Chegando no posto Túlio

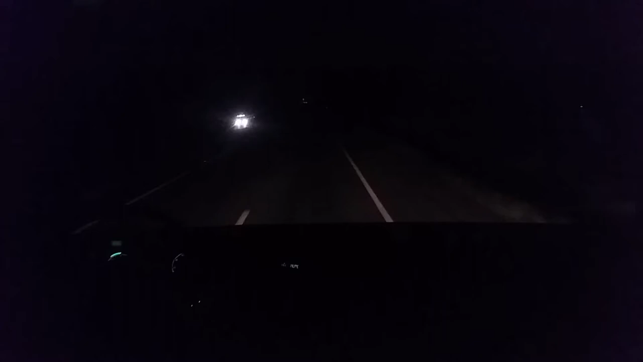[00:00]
E aí galerinha, boa noite! Hoje dia 17 de setembro de 2014, são 21 horas, estamos aqui na rodovia Respe Tencourt, BR-716, Campina Grande do Sul, chegando aqui já quase no Poço Túlio, fazer um abastecimento ali, e fechar as cortinas por ali mesmo,
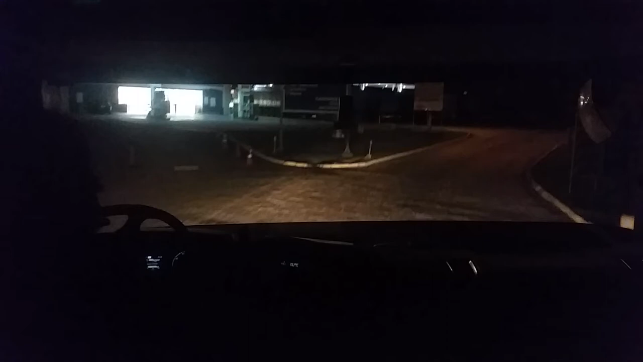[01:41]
Está lotado as bombas, né? Como eu falei, muito movimento Cheio de caminhão para abastecer
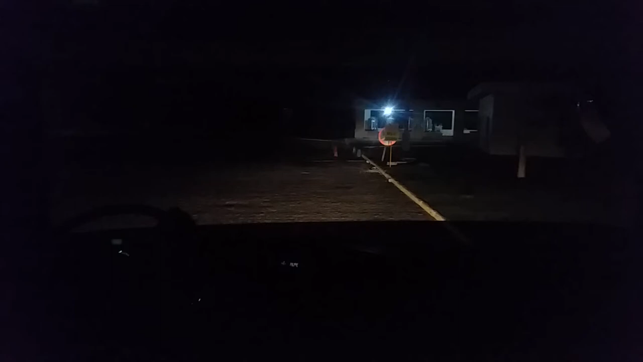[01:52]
Tem uma bomba livre aqui no canto O meu caminhão ele abastece o diesel Arna, diesel S50